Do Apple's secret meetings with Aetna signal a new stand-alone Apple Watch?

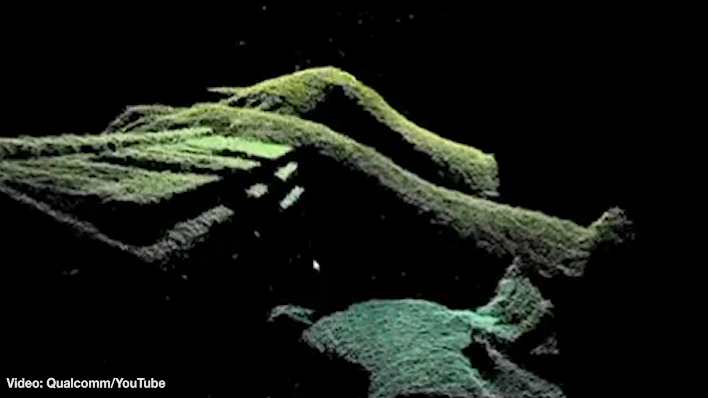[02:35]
This kind of technology, when applied to security systems,
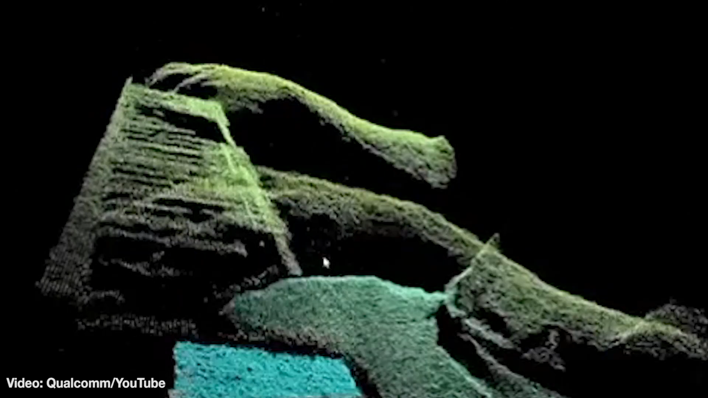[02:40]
greatly cuts down on the ability to spoof and fool 3D facial recognition tech.
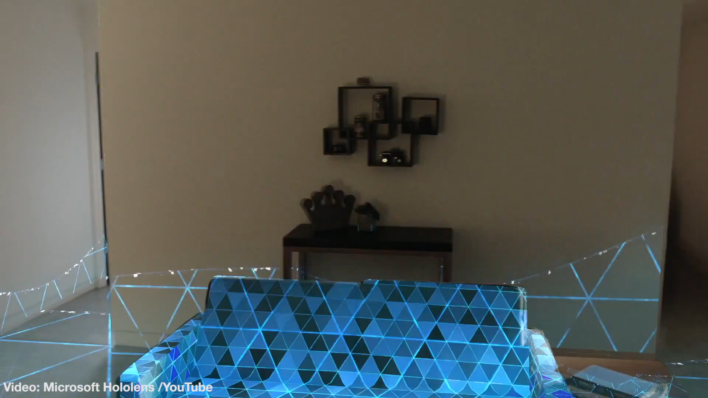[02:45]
But it could also be used to quickly map a room or space for use in a VR or AR system.